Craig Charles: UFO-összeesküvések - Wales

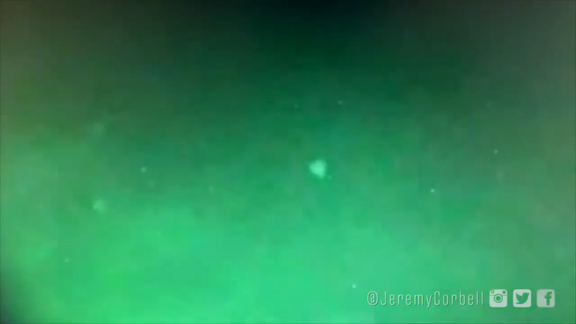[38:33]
Ezt a különleges felvételt Jeremy Corbell oknyomozó filmes szerezte meg, és tette közzé. Ez jelentős információ. Valószínűleg a legjobb katonai UFO felvétel.
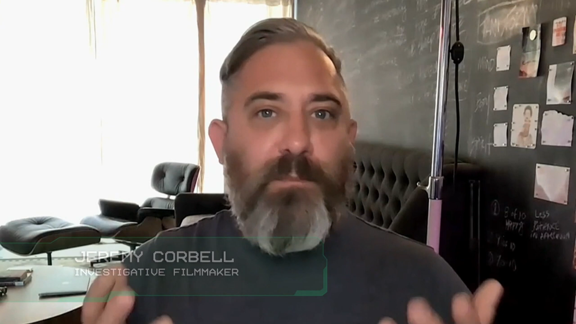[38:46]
Legalábbis, amit én láttam, de szerintem nincs is jobb.
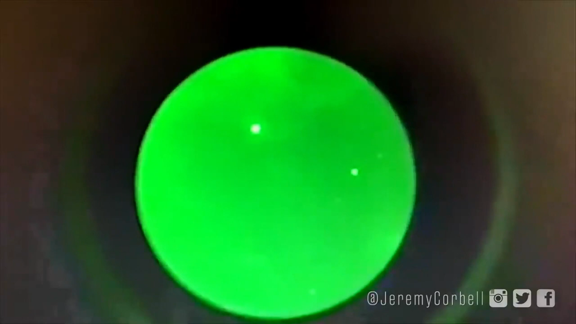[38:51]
Rengeteg rendellenes, általuk UFO-nak minősített tárgy közelítette meg a hajókat. Az egyik ilyen esetről készült ez a felvétel. Ismeretlen eredetű tárgyak.
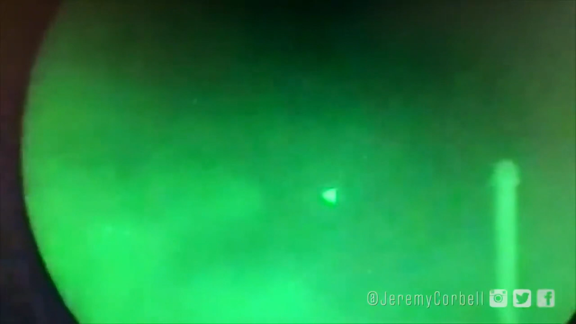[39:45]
Legmerészebb álmaimban sem gondoltam, hogy hivatalosan igazolt, piramis alakú UFO-ról készült felvételhez jutunk.